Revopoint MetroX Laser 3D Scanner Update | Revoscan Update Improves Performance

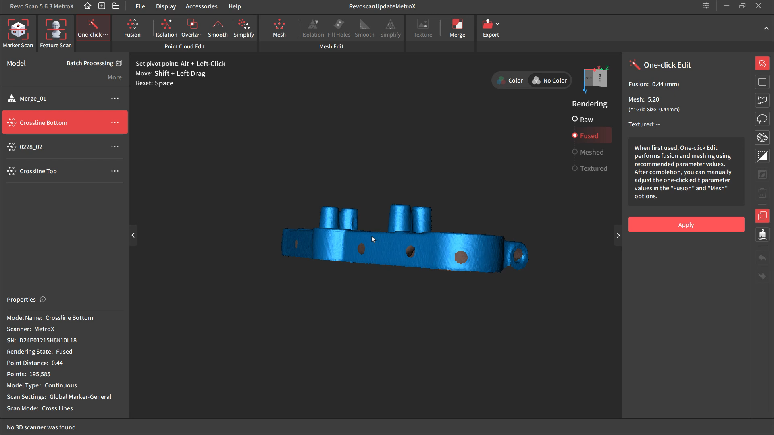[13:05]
So the shape of it and some of the marks that we see are not remnants of the scanner itself.